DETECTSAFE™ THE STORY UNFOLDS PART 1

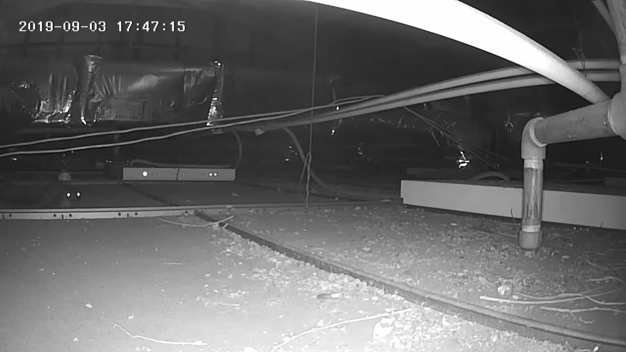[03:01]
We're now in automatic night vision. So again, Detectsafe has picked up movement, automatically adjusts to light levels. So no matter how far away, up to 8 meters, Detectsafe will give you a clear picture of what's happening. And look what's there.